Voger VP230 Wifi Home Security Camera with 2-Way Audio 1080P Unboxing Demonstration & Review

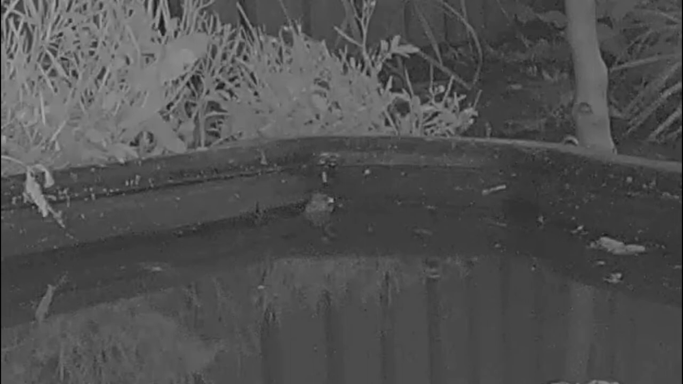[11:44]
yeah i don't know it's not so clear but you can certainly make its eye out yeah i don't know if you can tell there folks but the eyes like they catch the infrared light yeah they like glow they grow like little white diamonds so